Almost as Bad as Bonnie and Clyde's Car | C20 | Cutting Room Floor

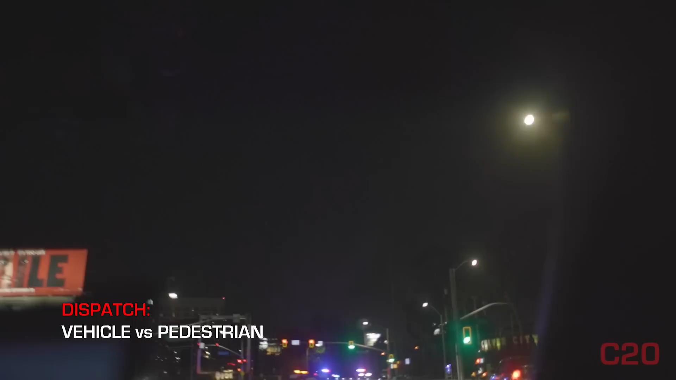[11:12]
29 automatic alarm 745. Where do we go? Lincoln Meyer, you gotta tell me. Engine 24, fire 15th West and Rancho Vista.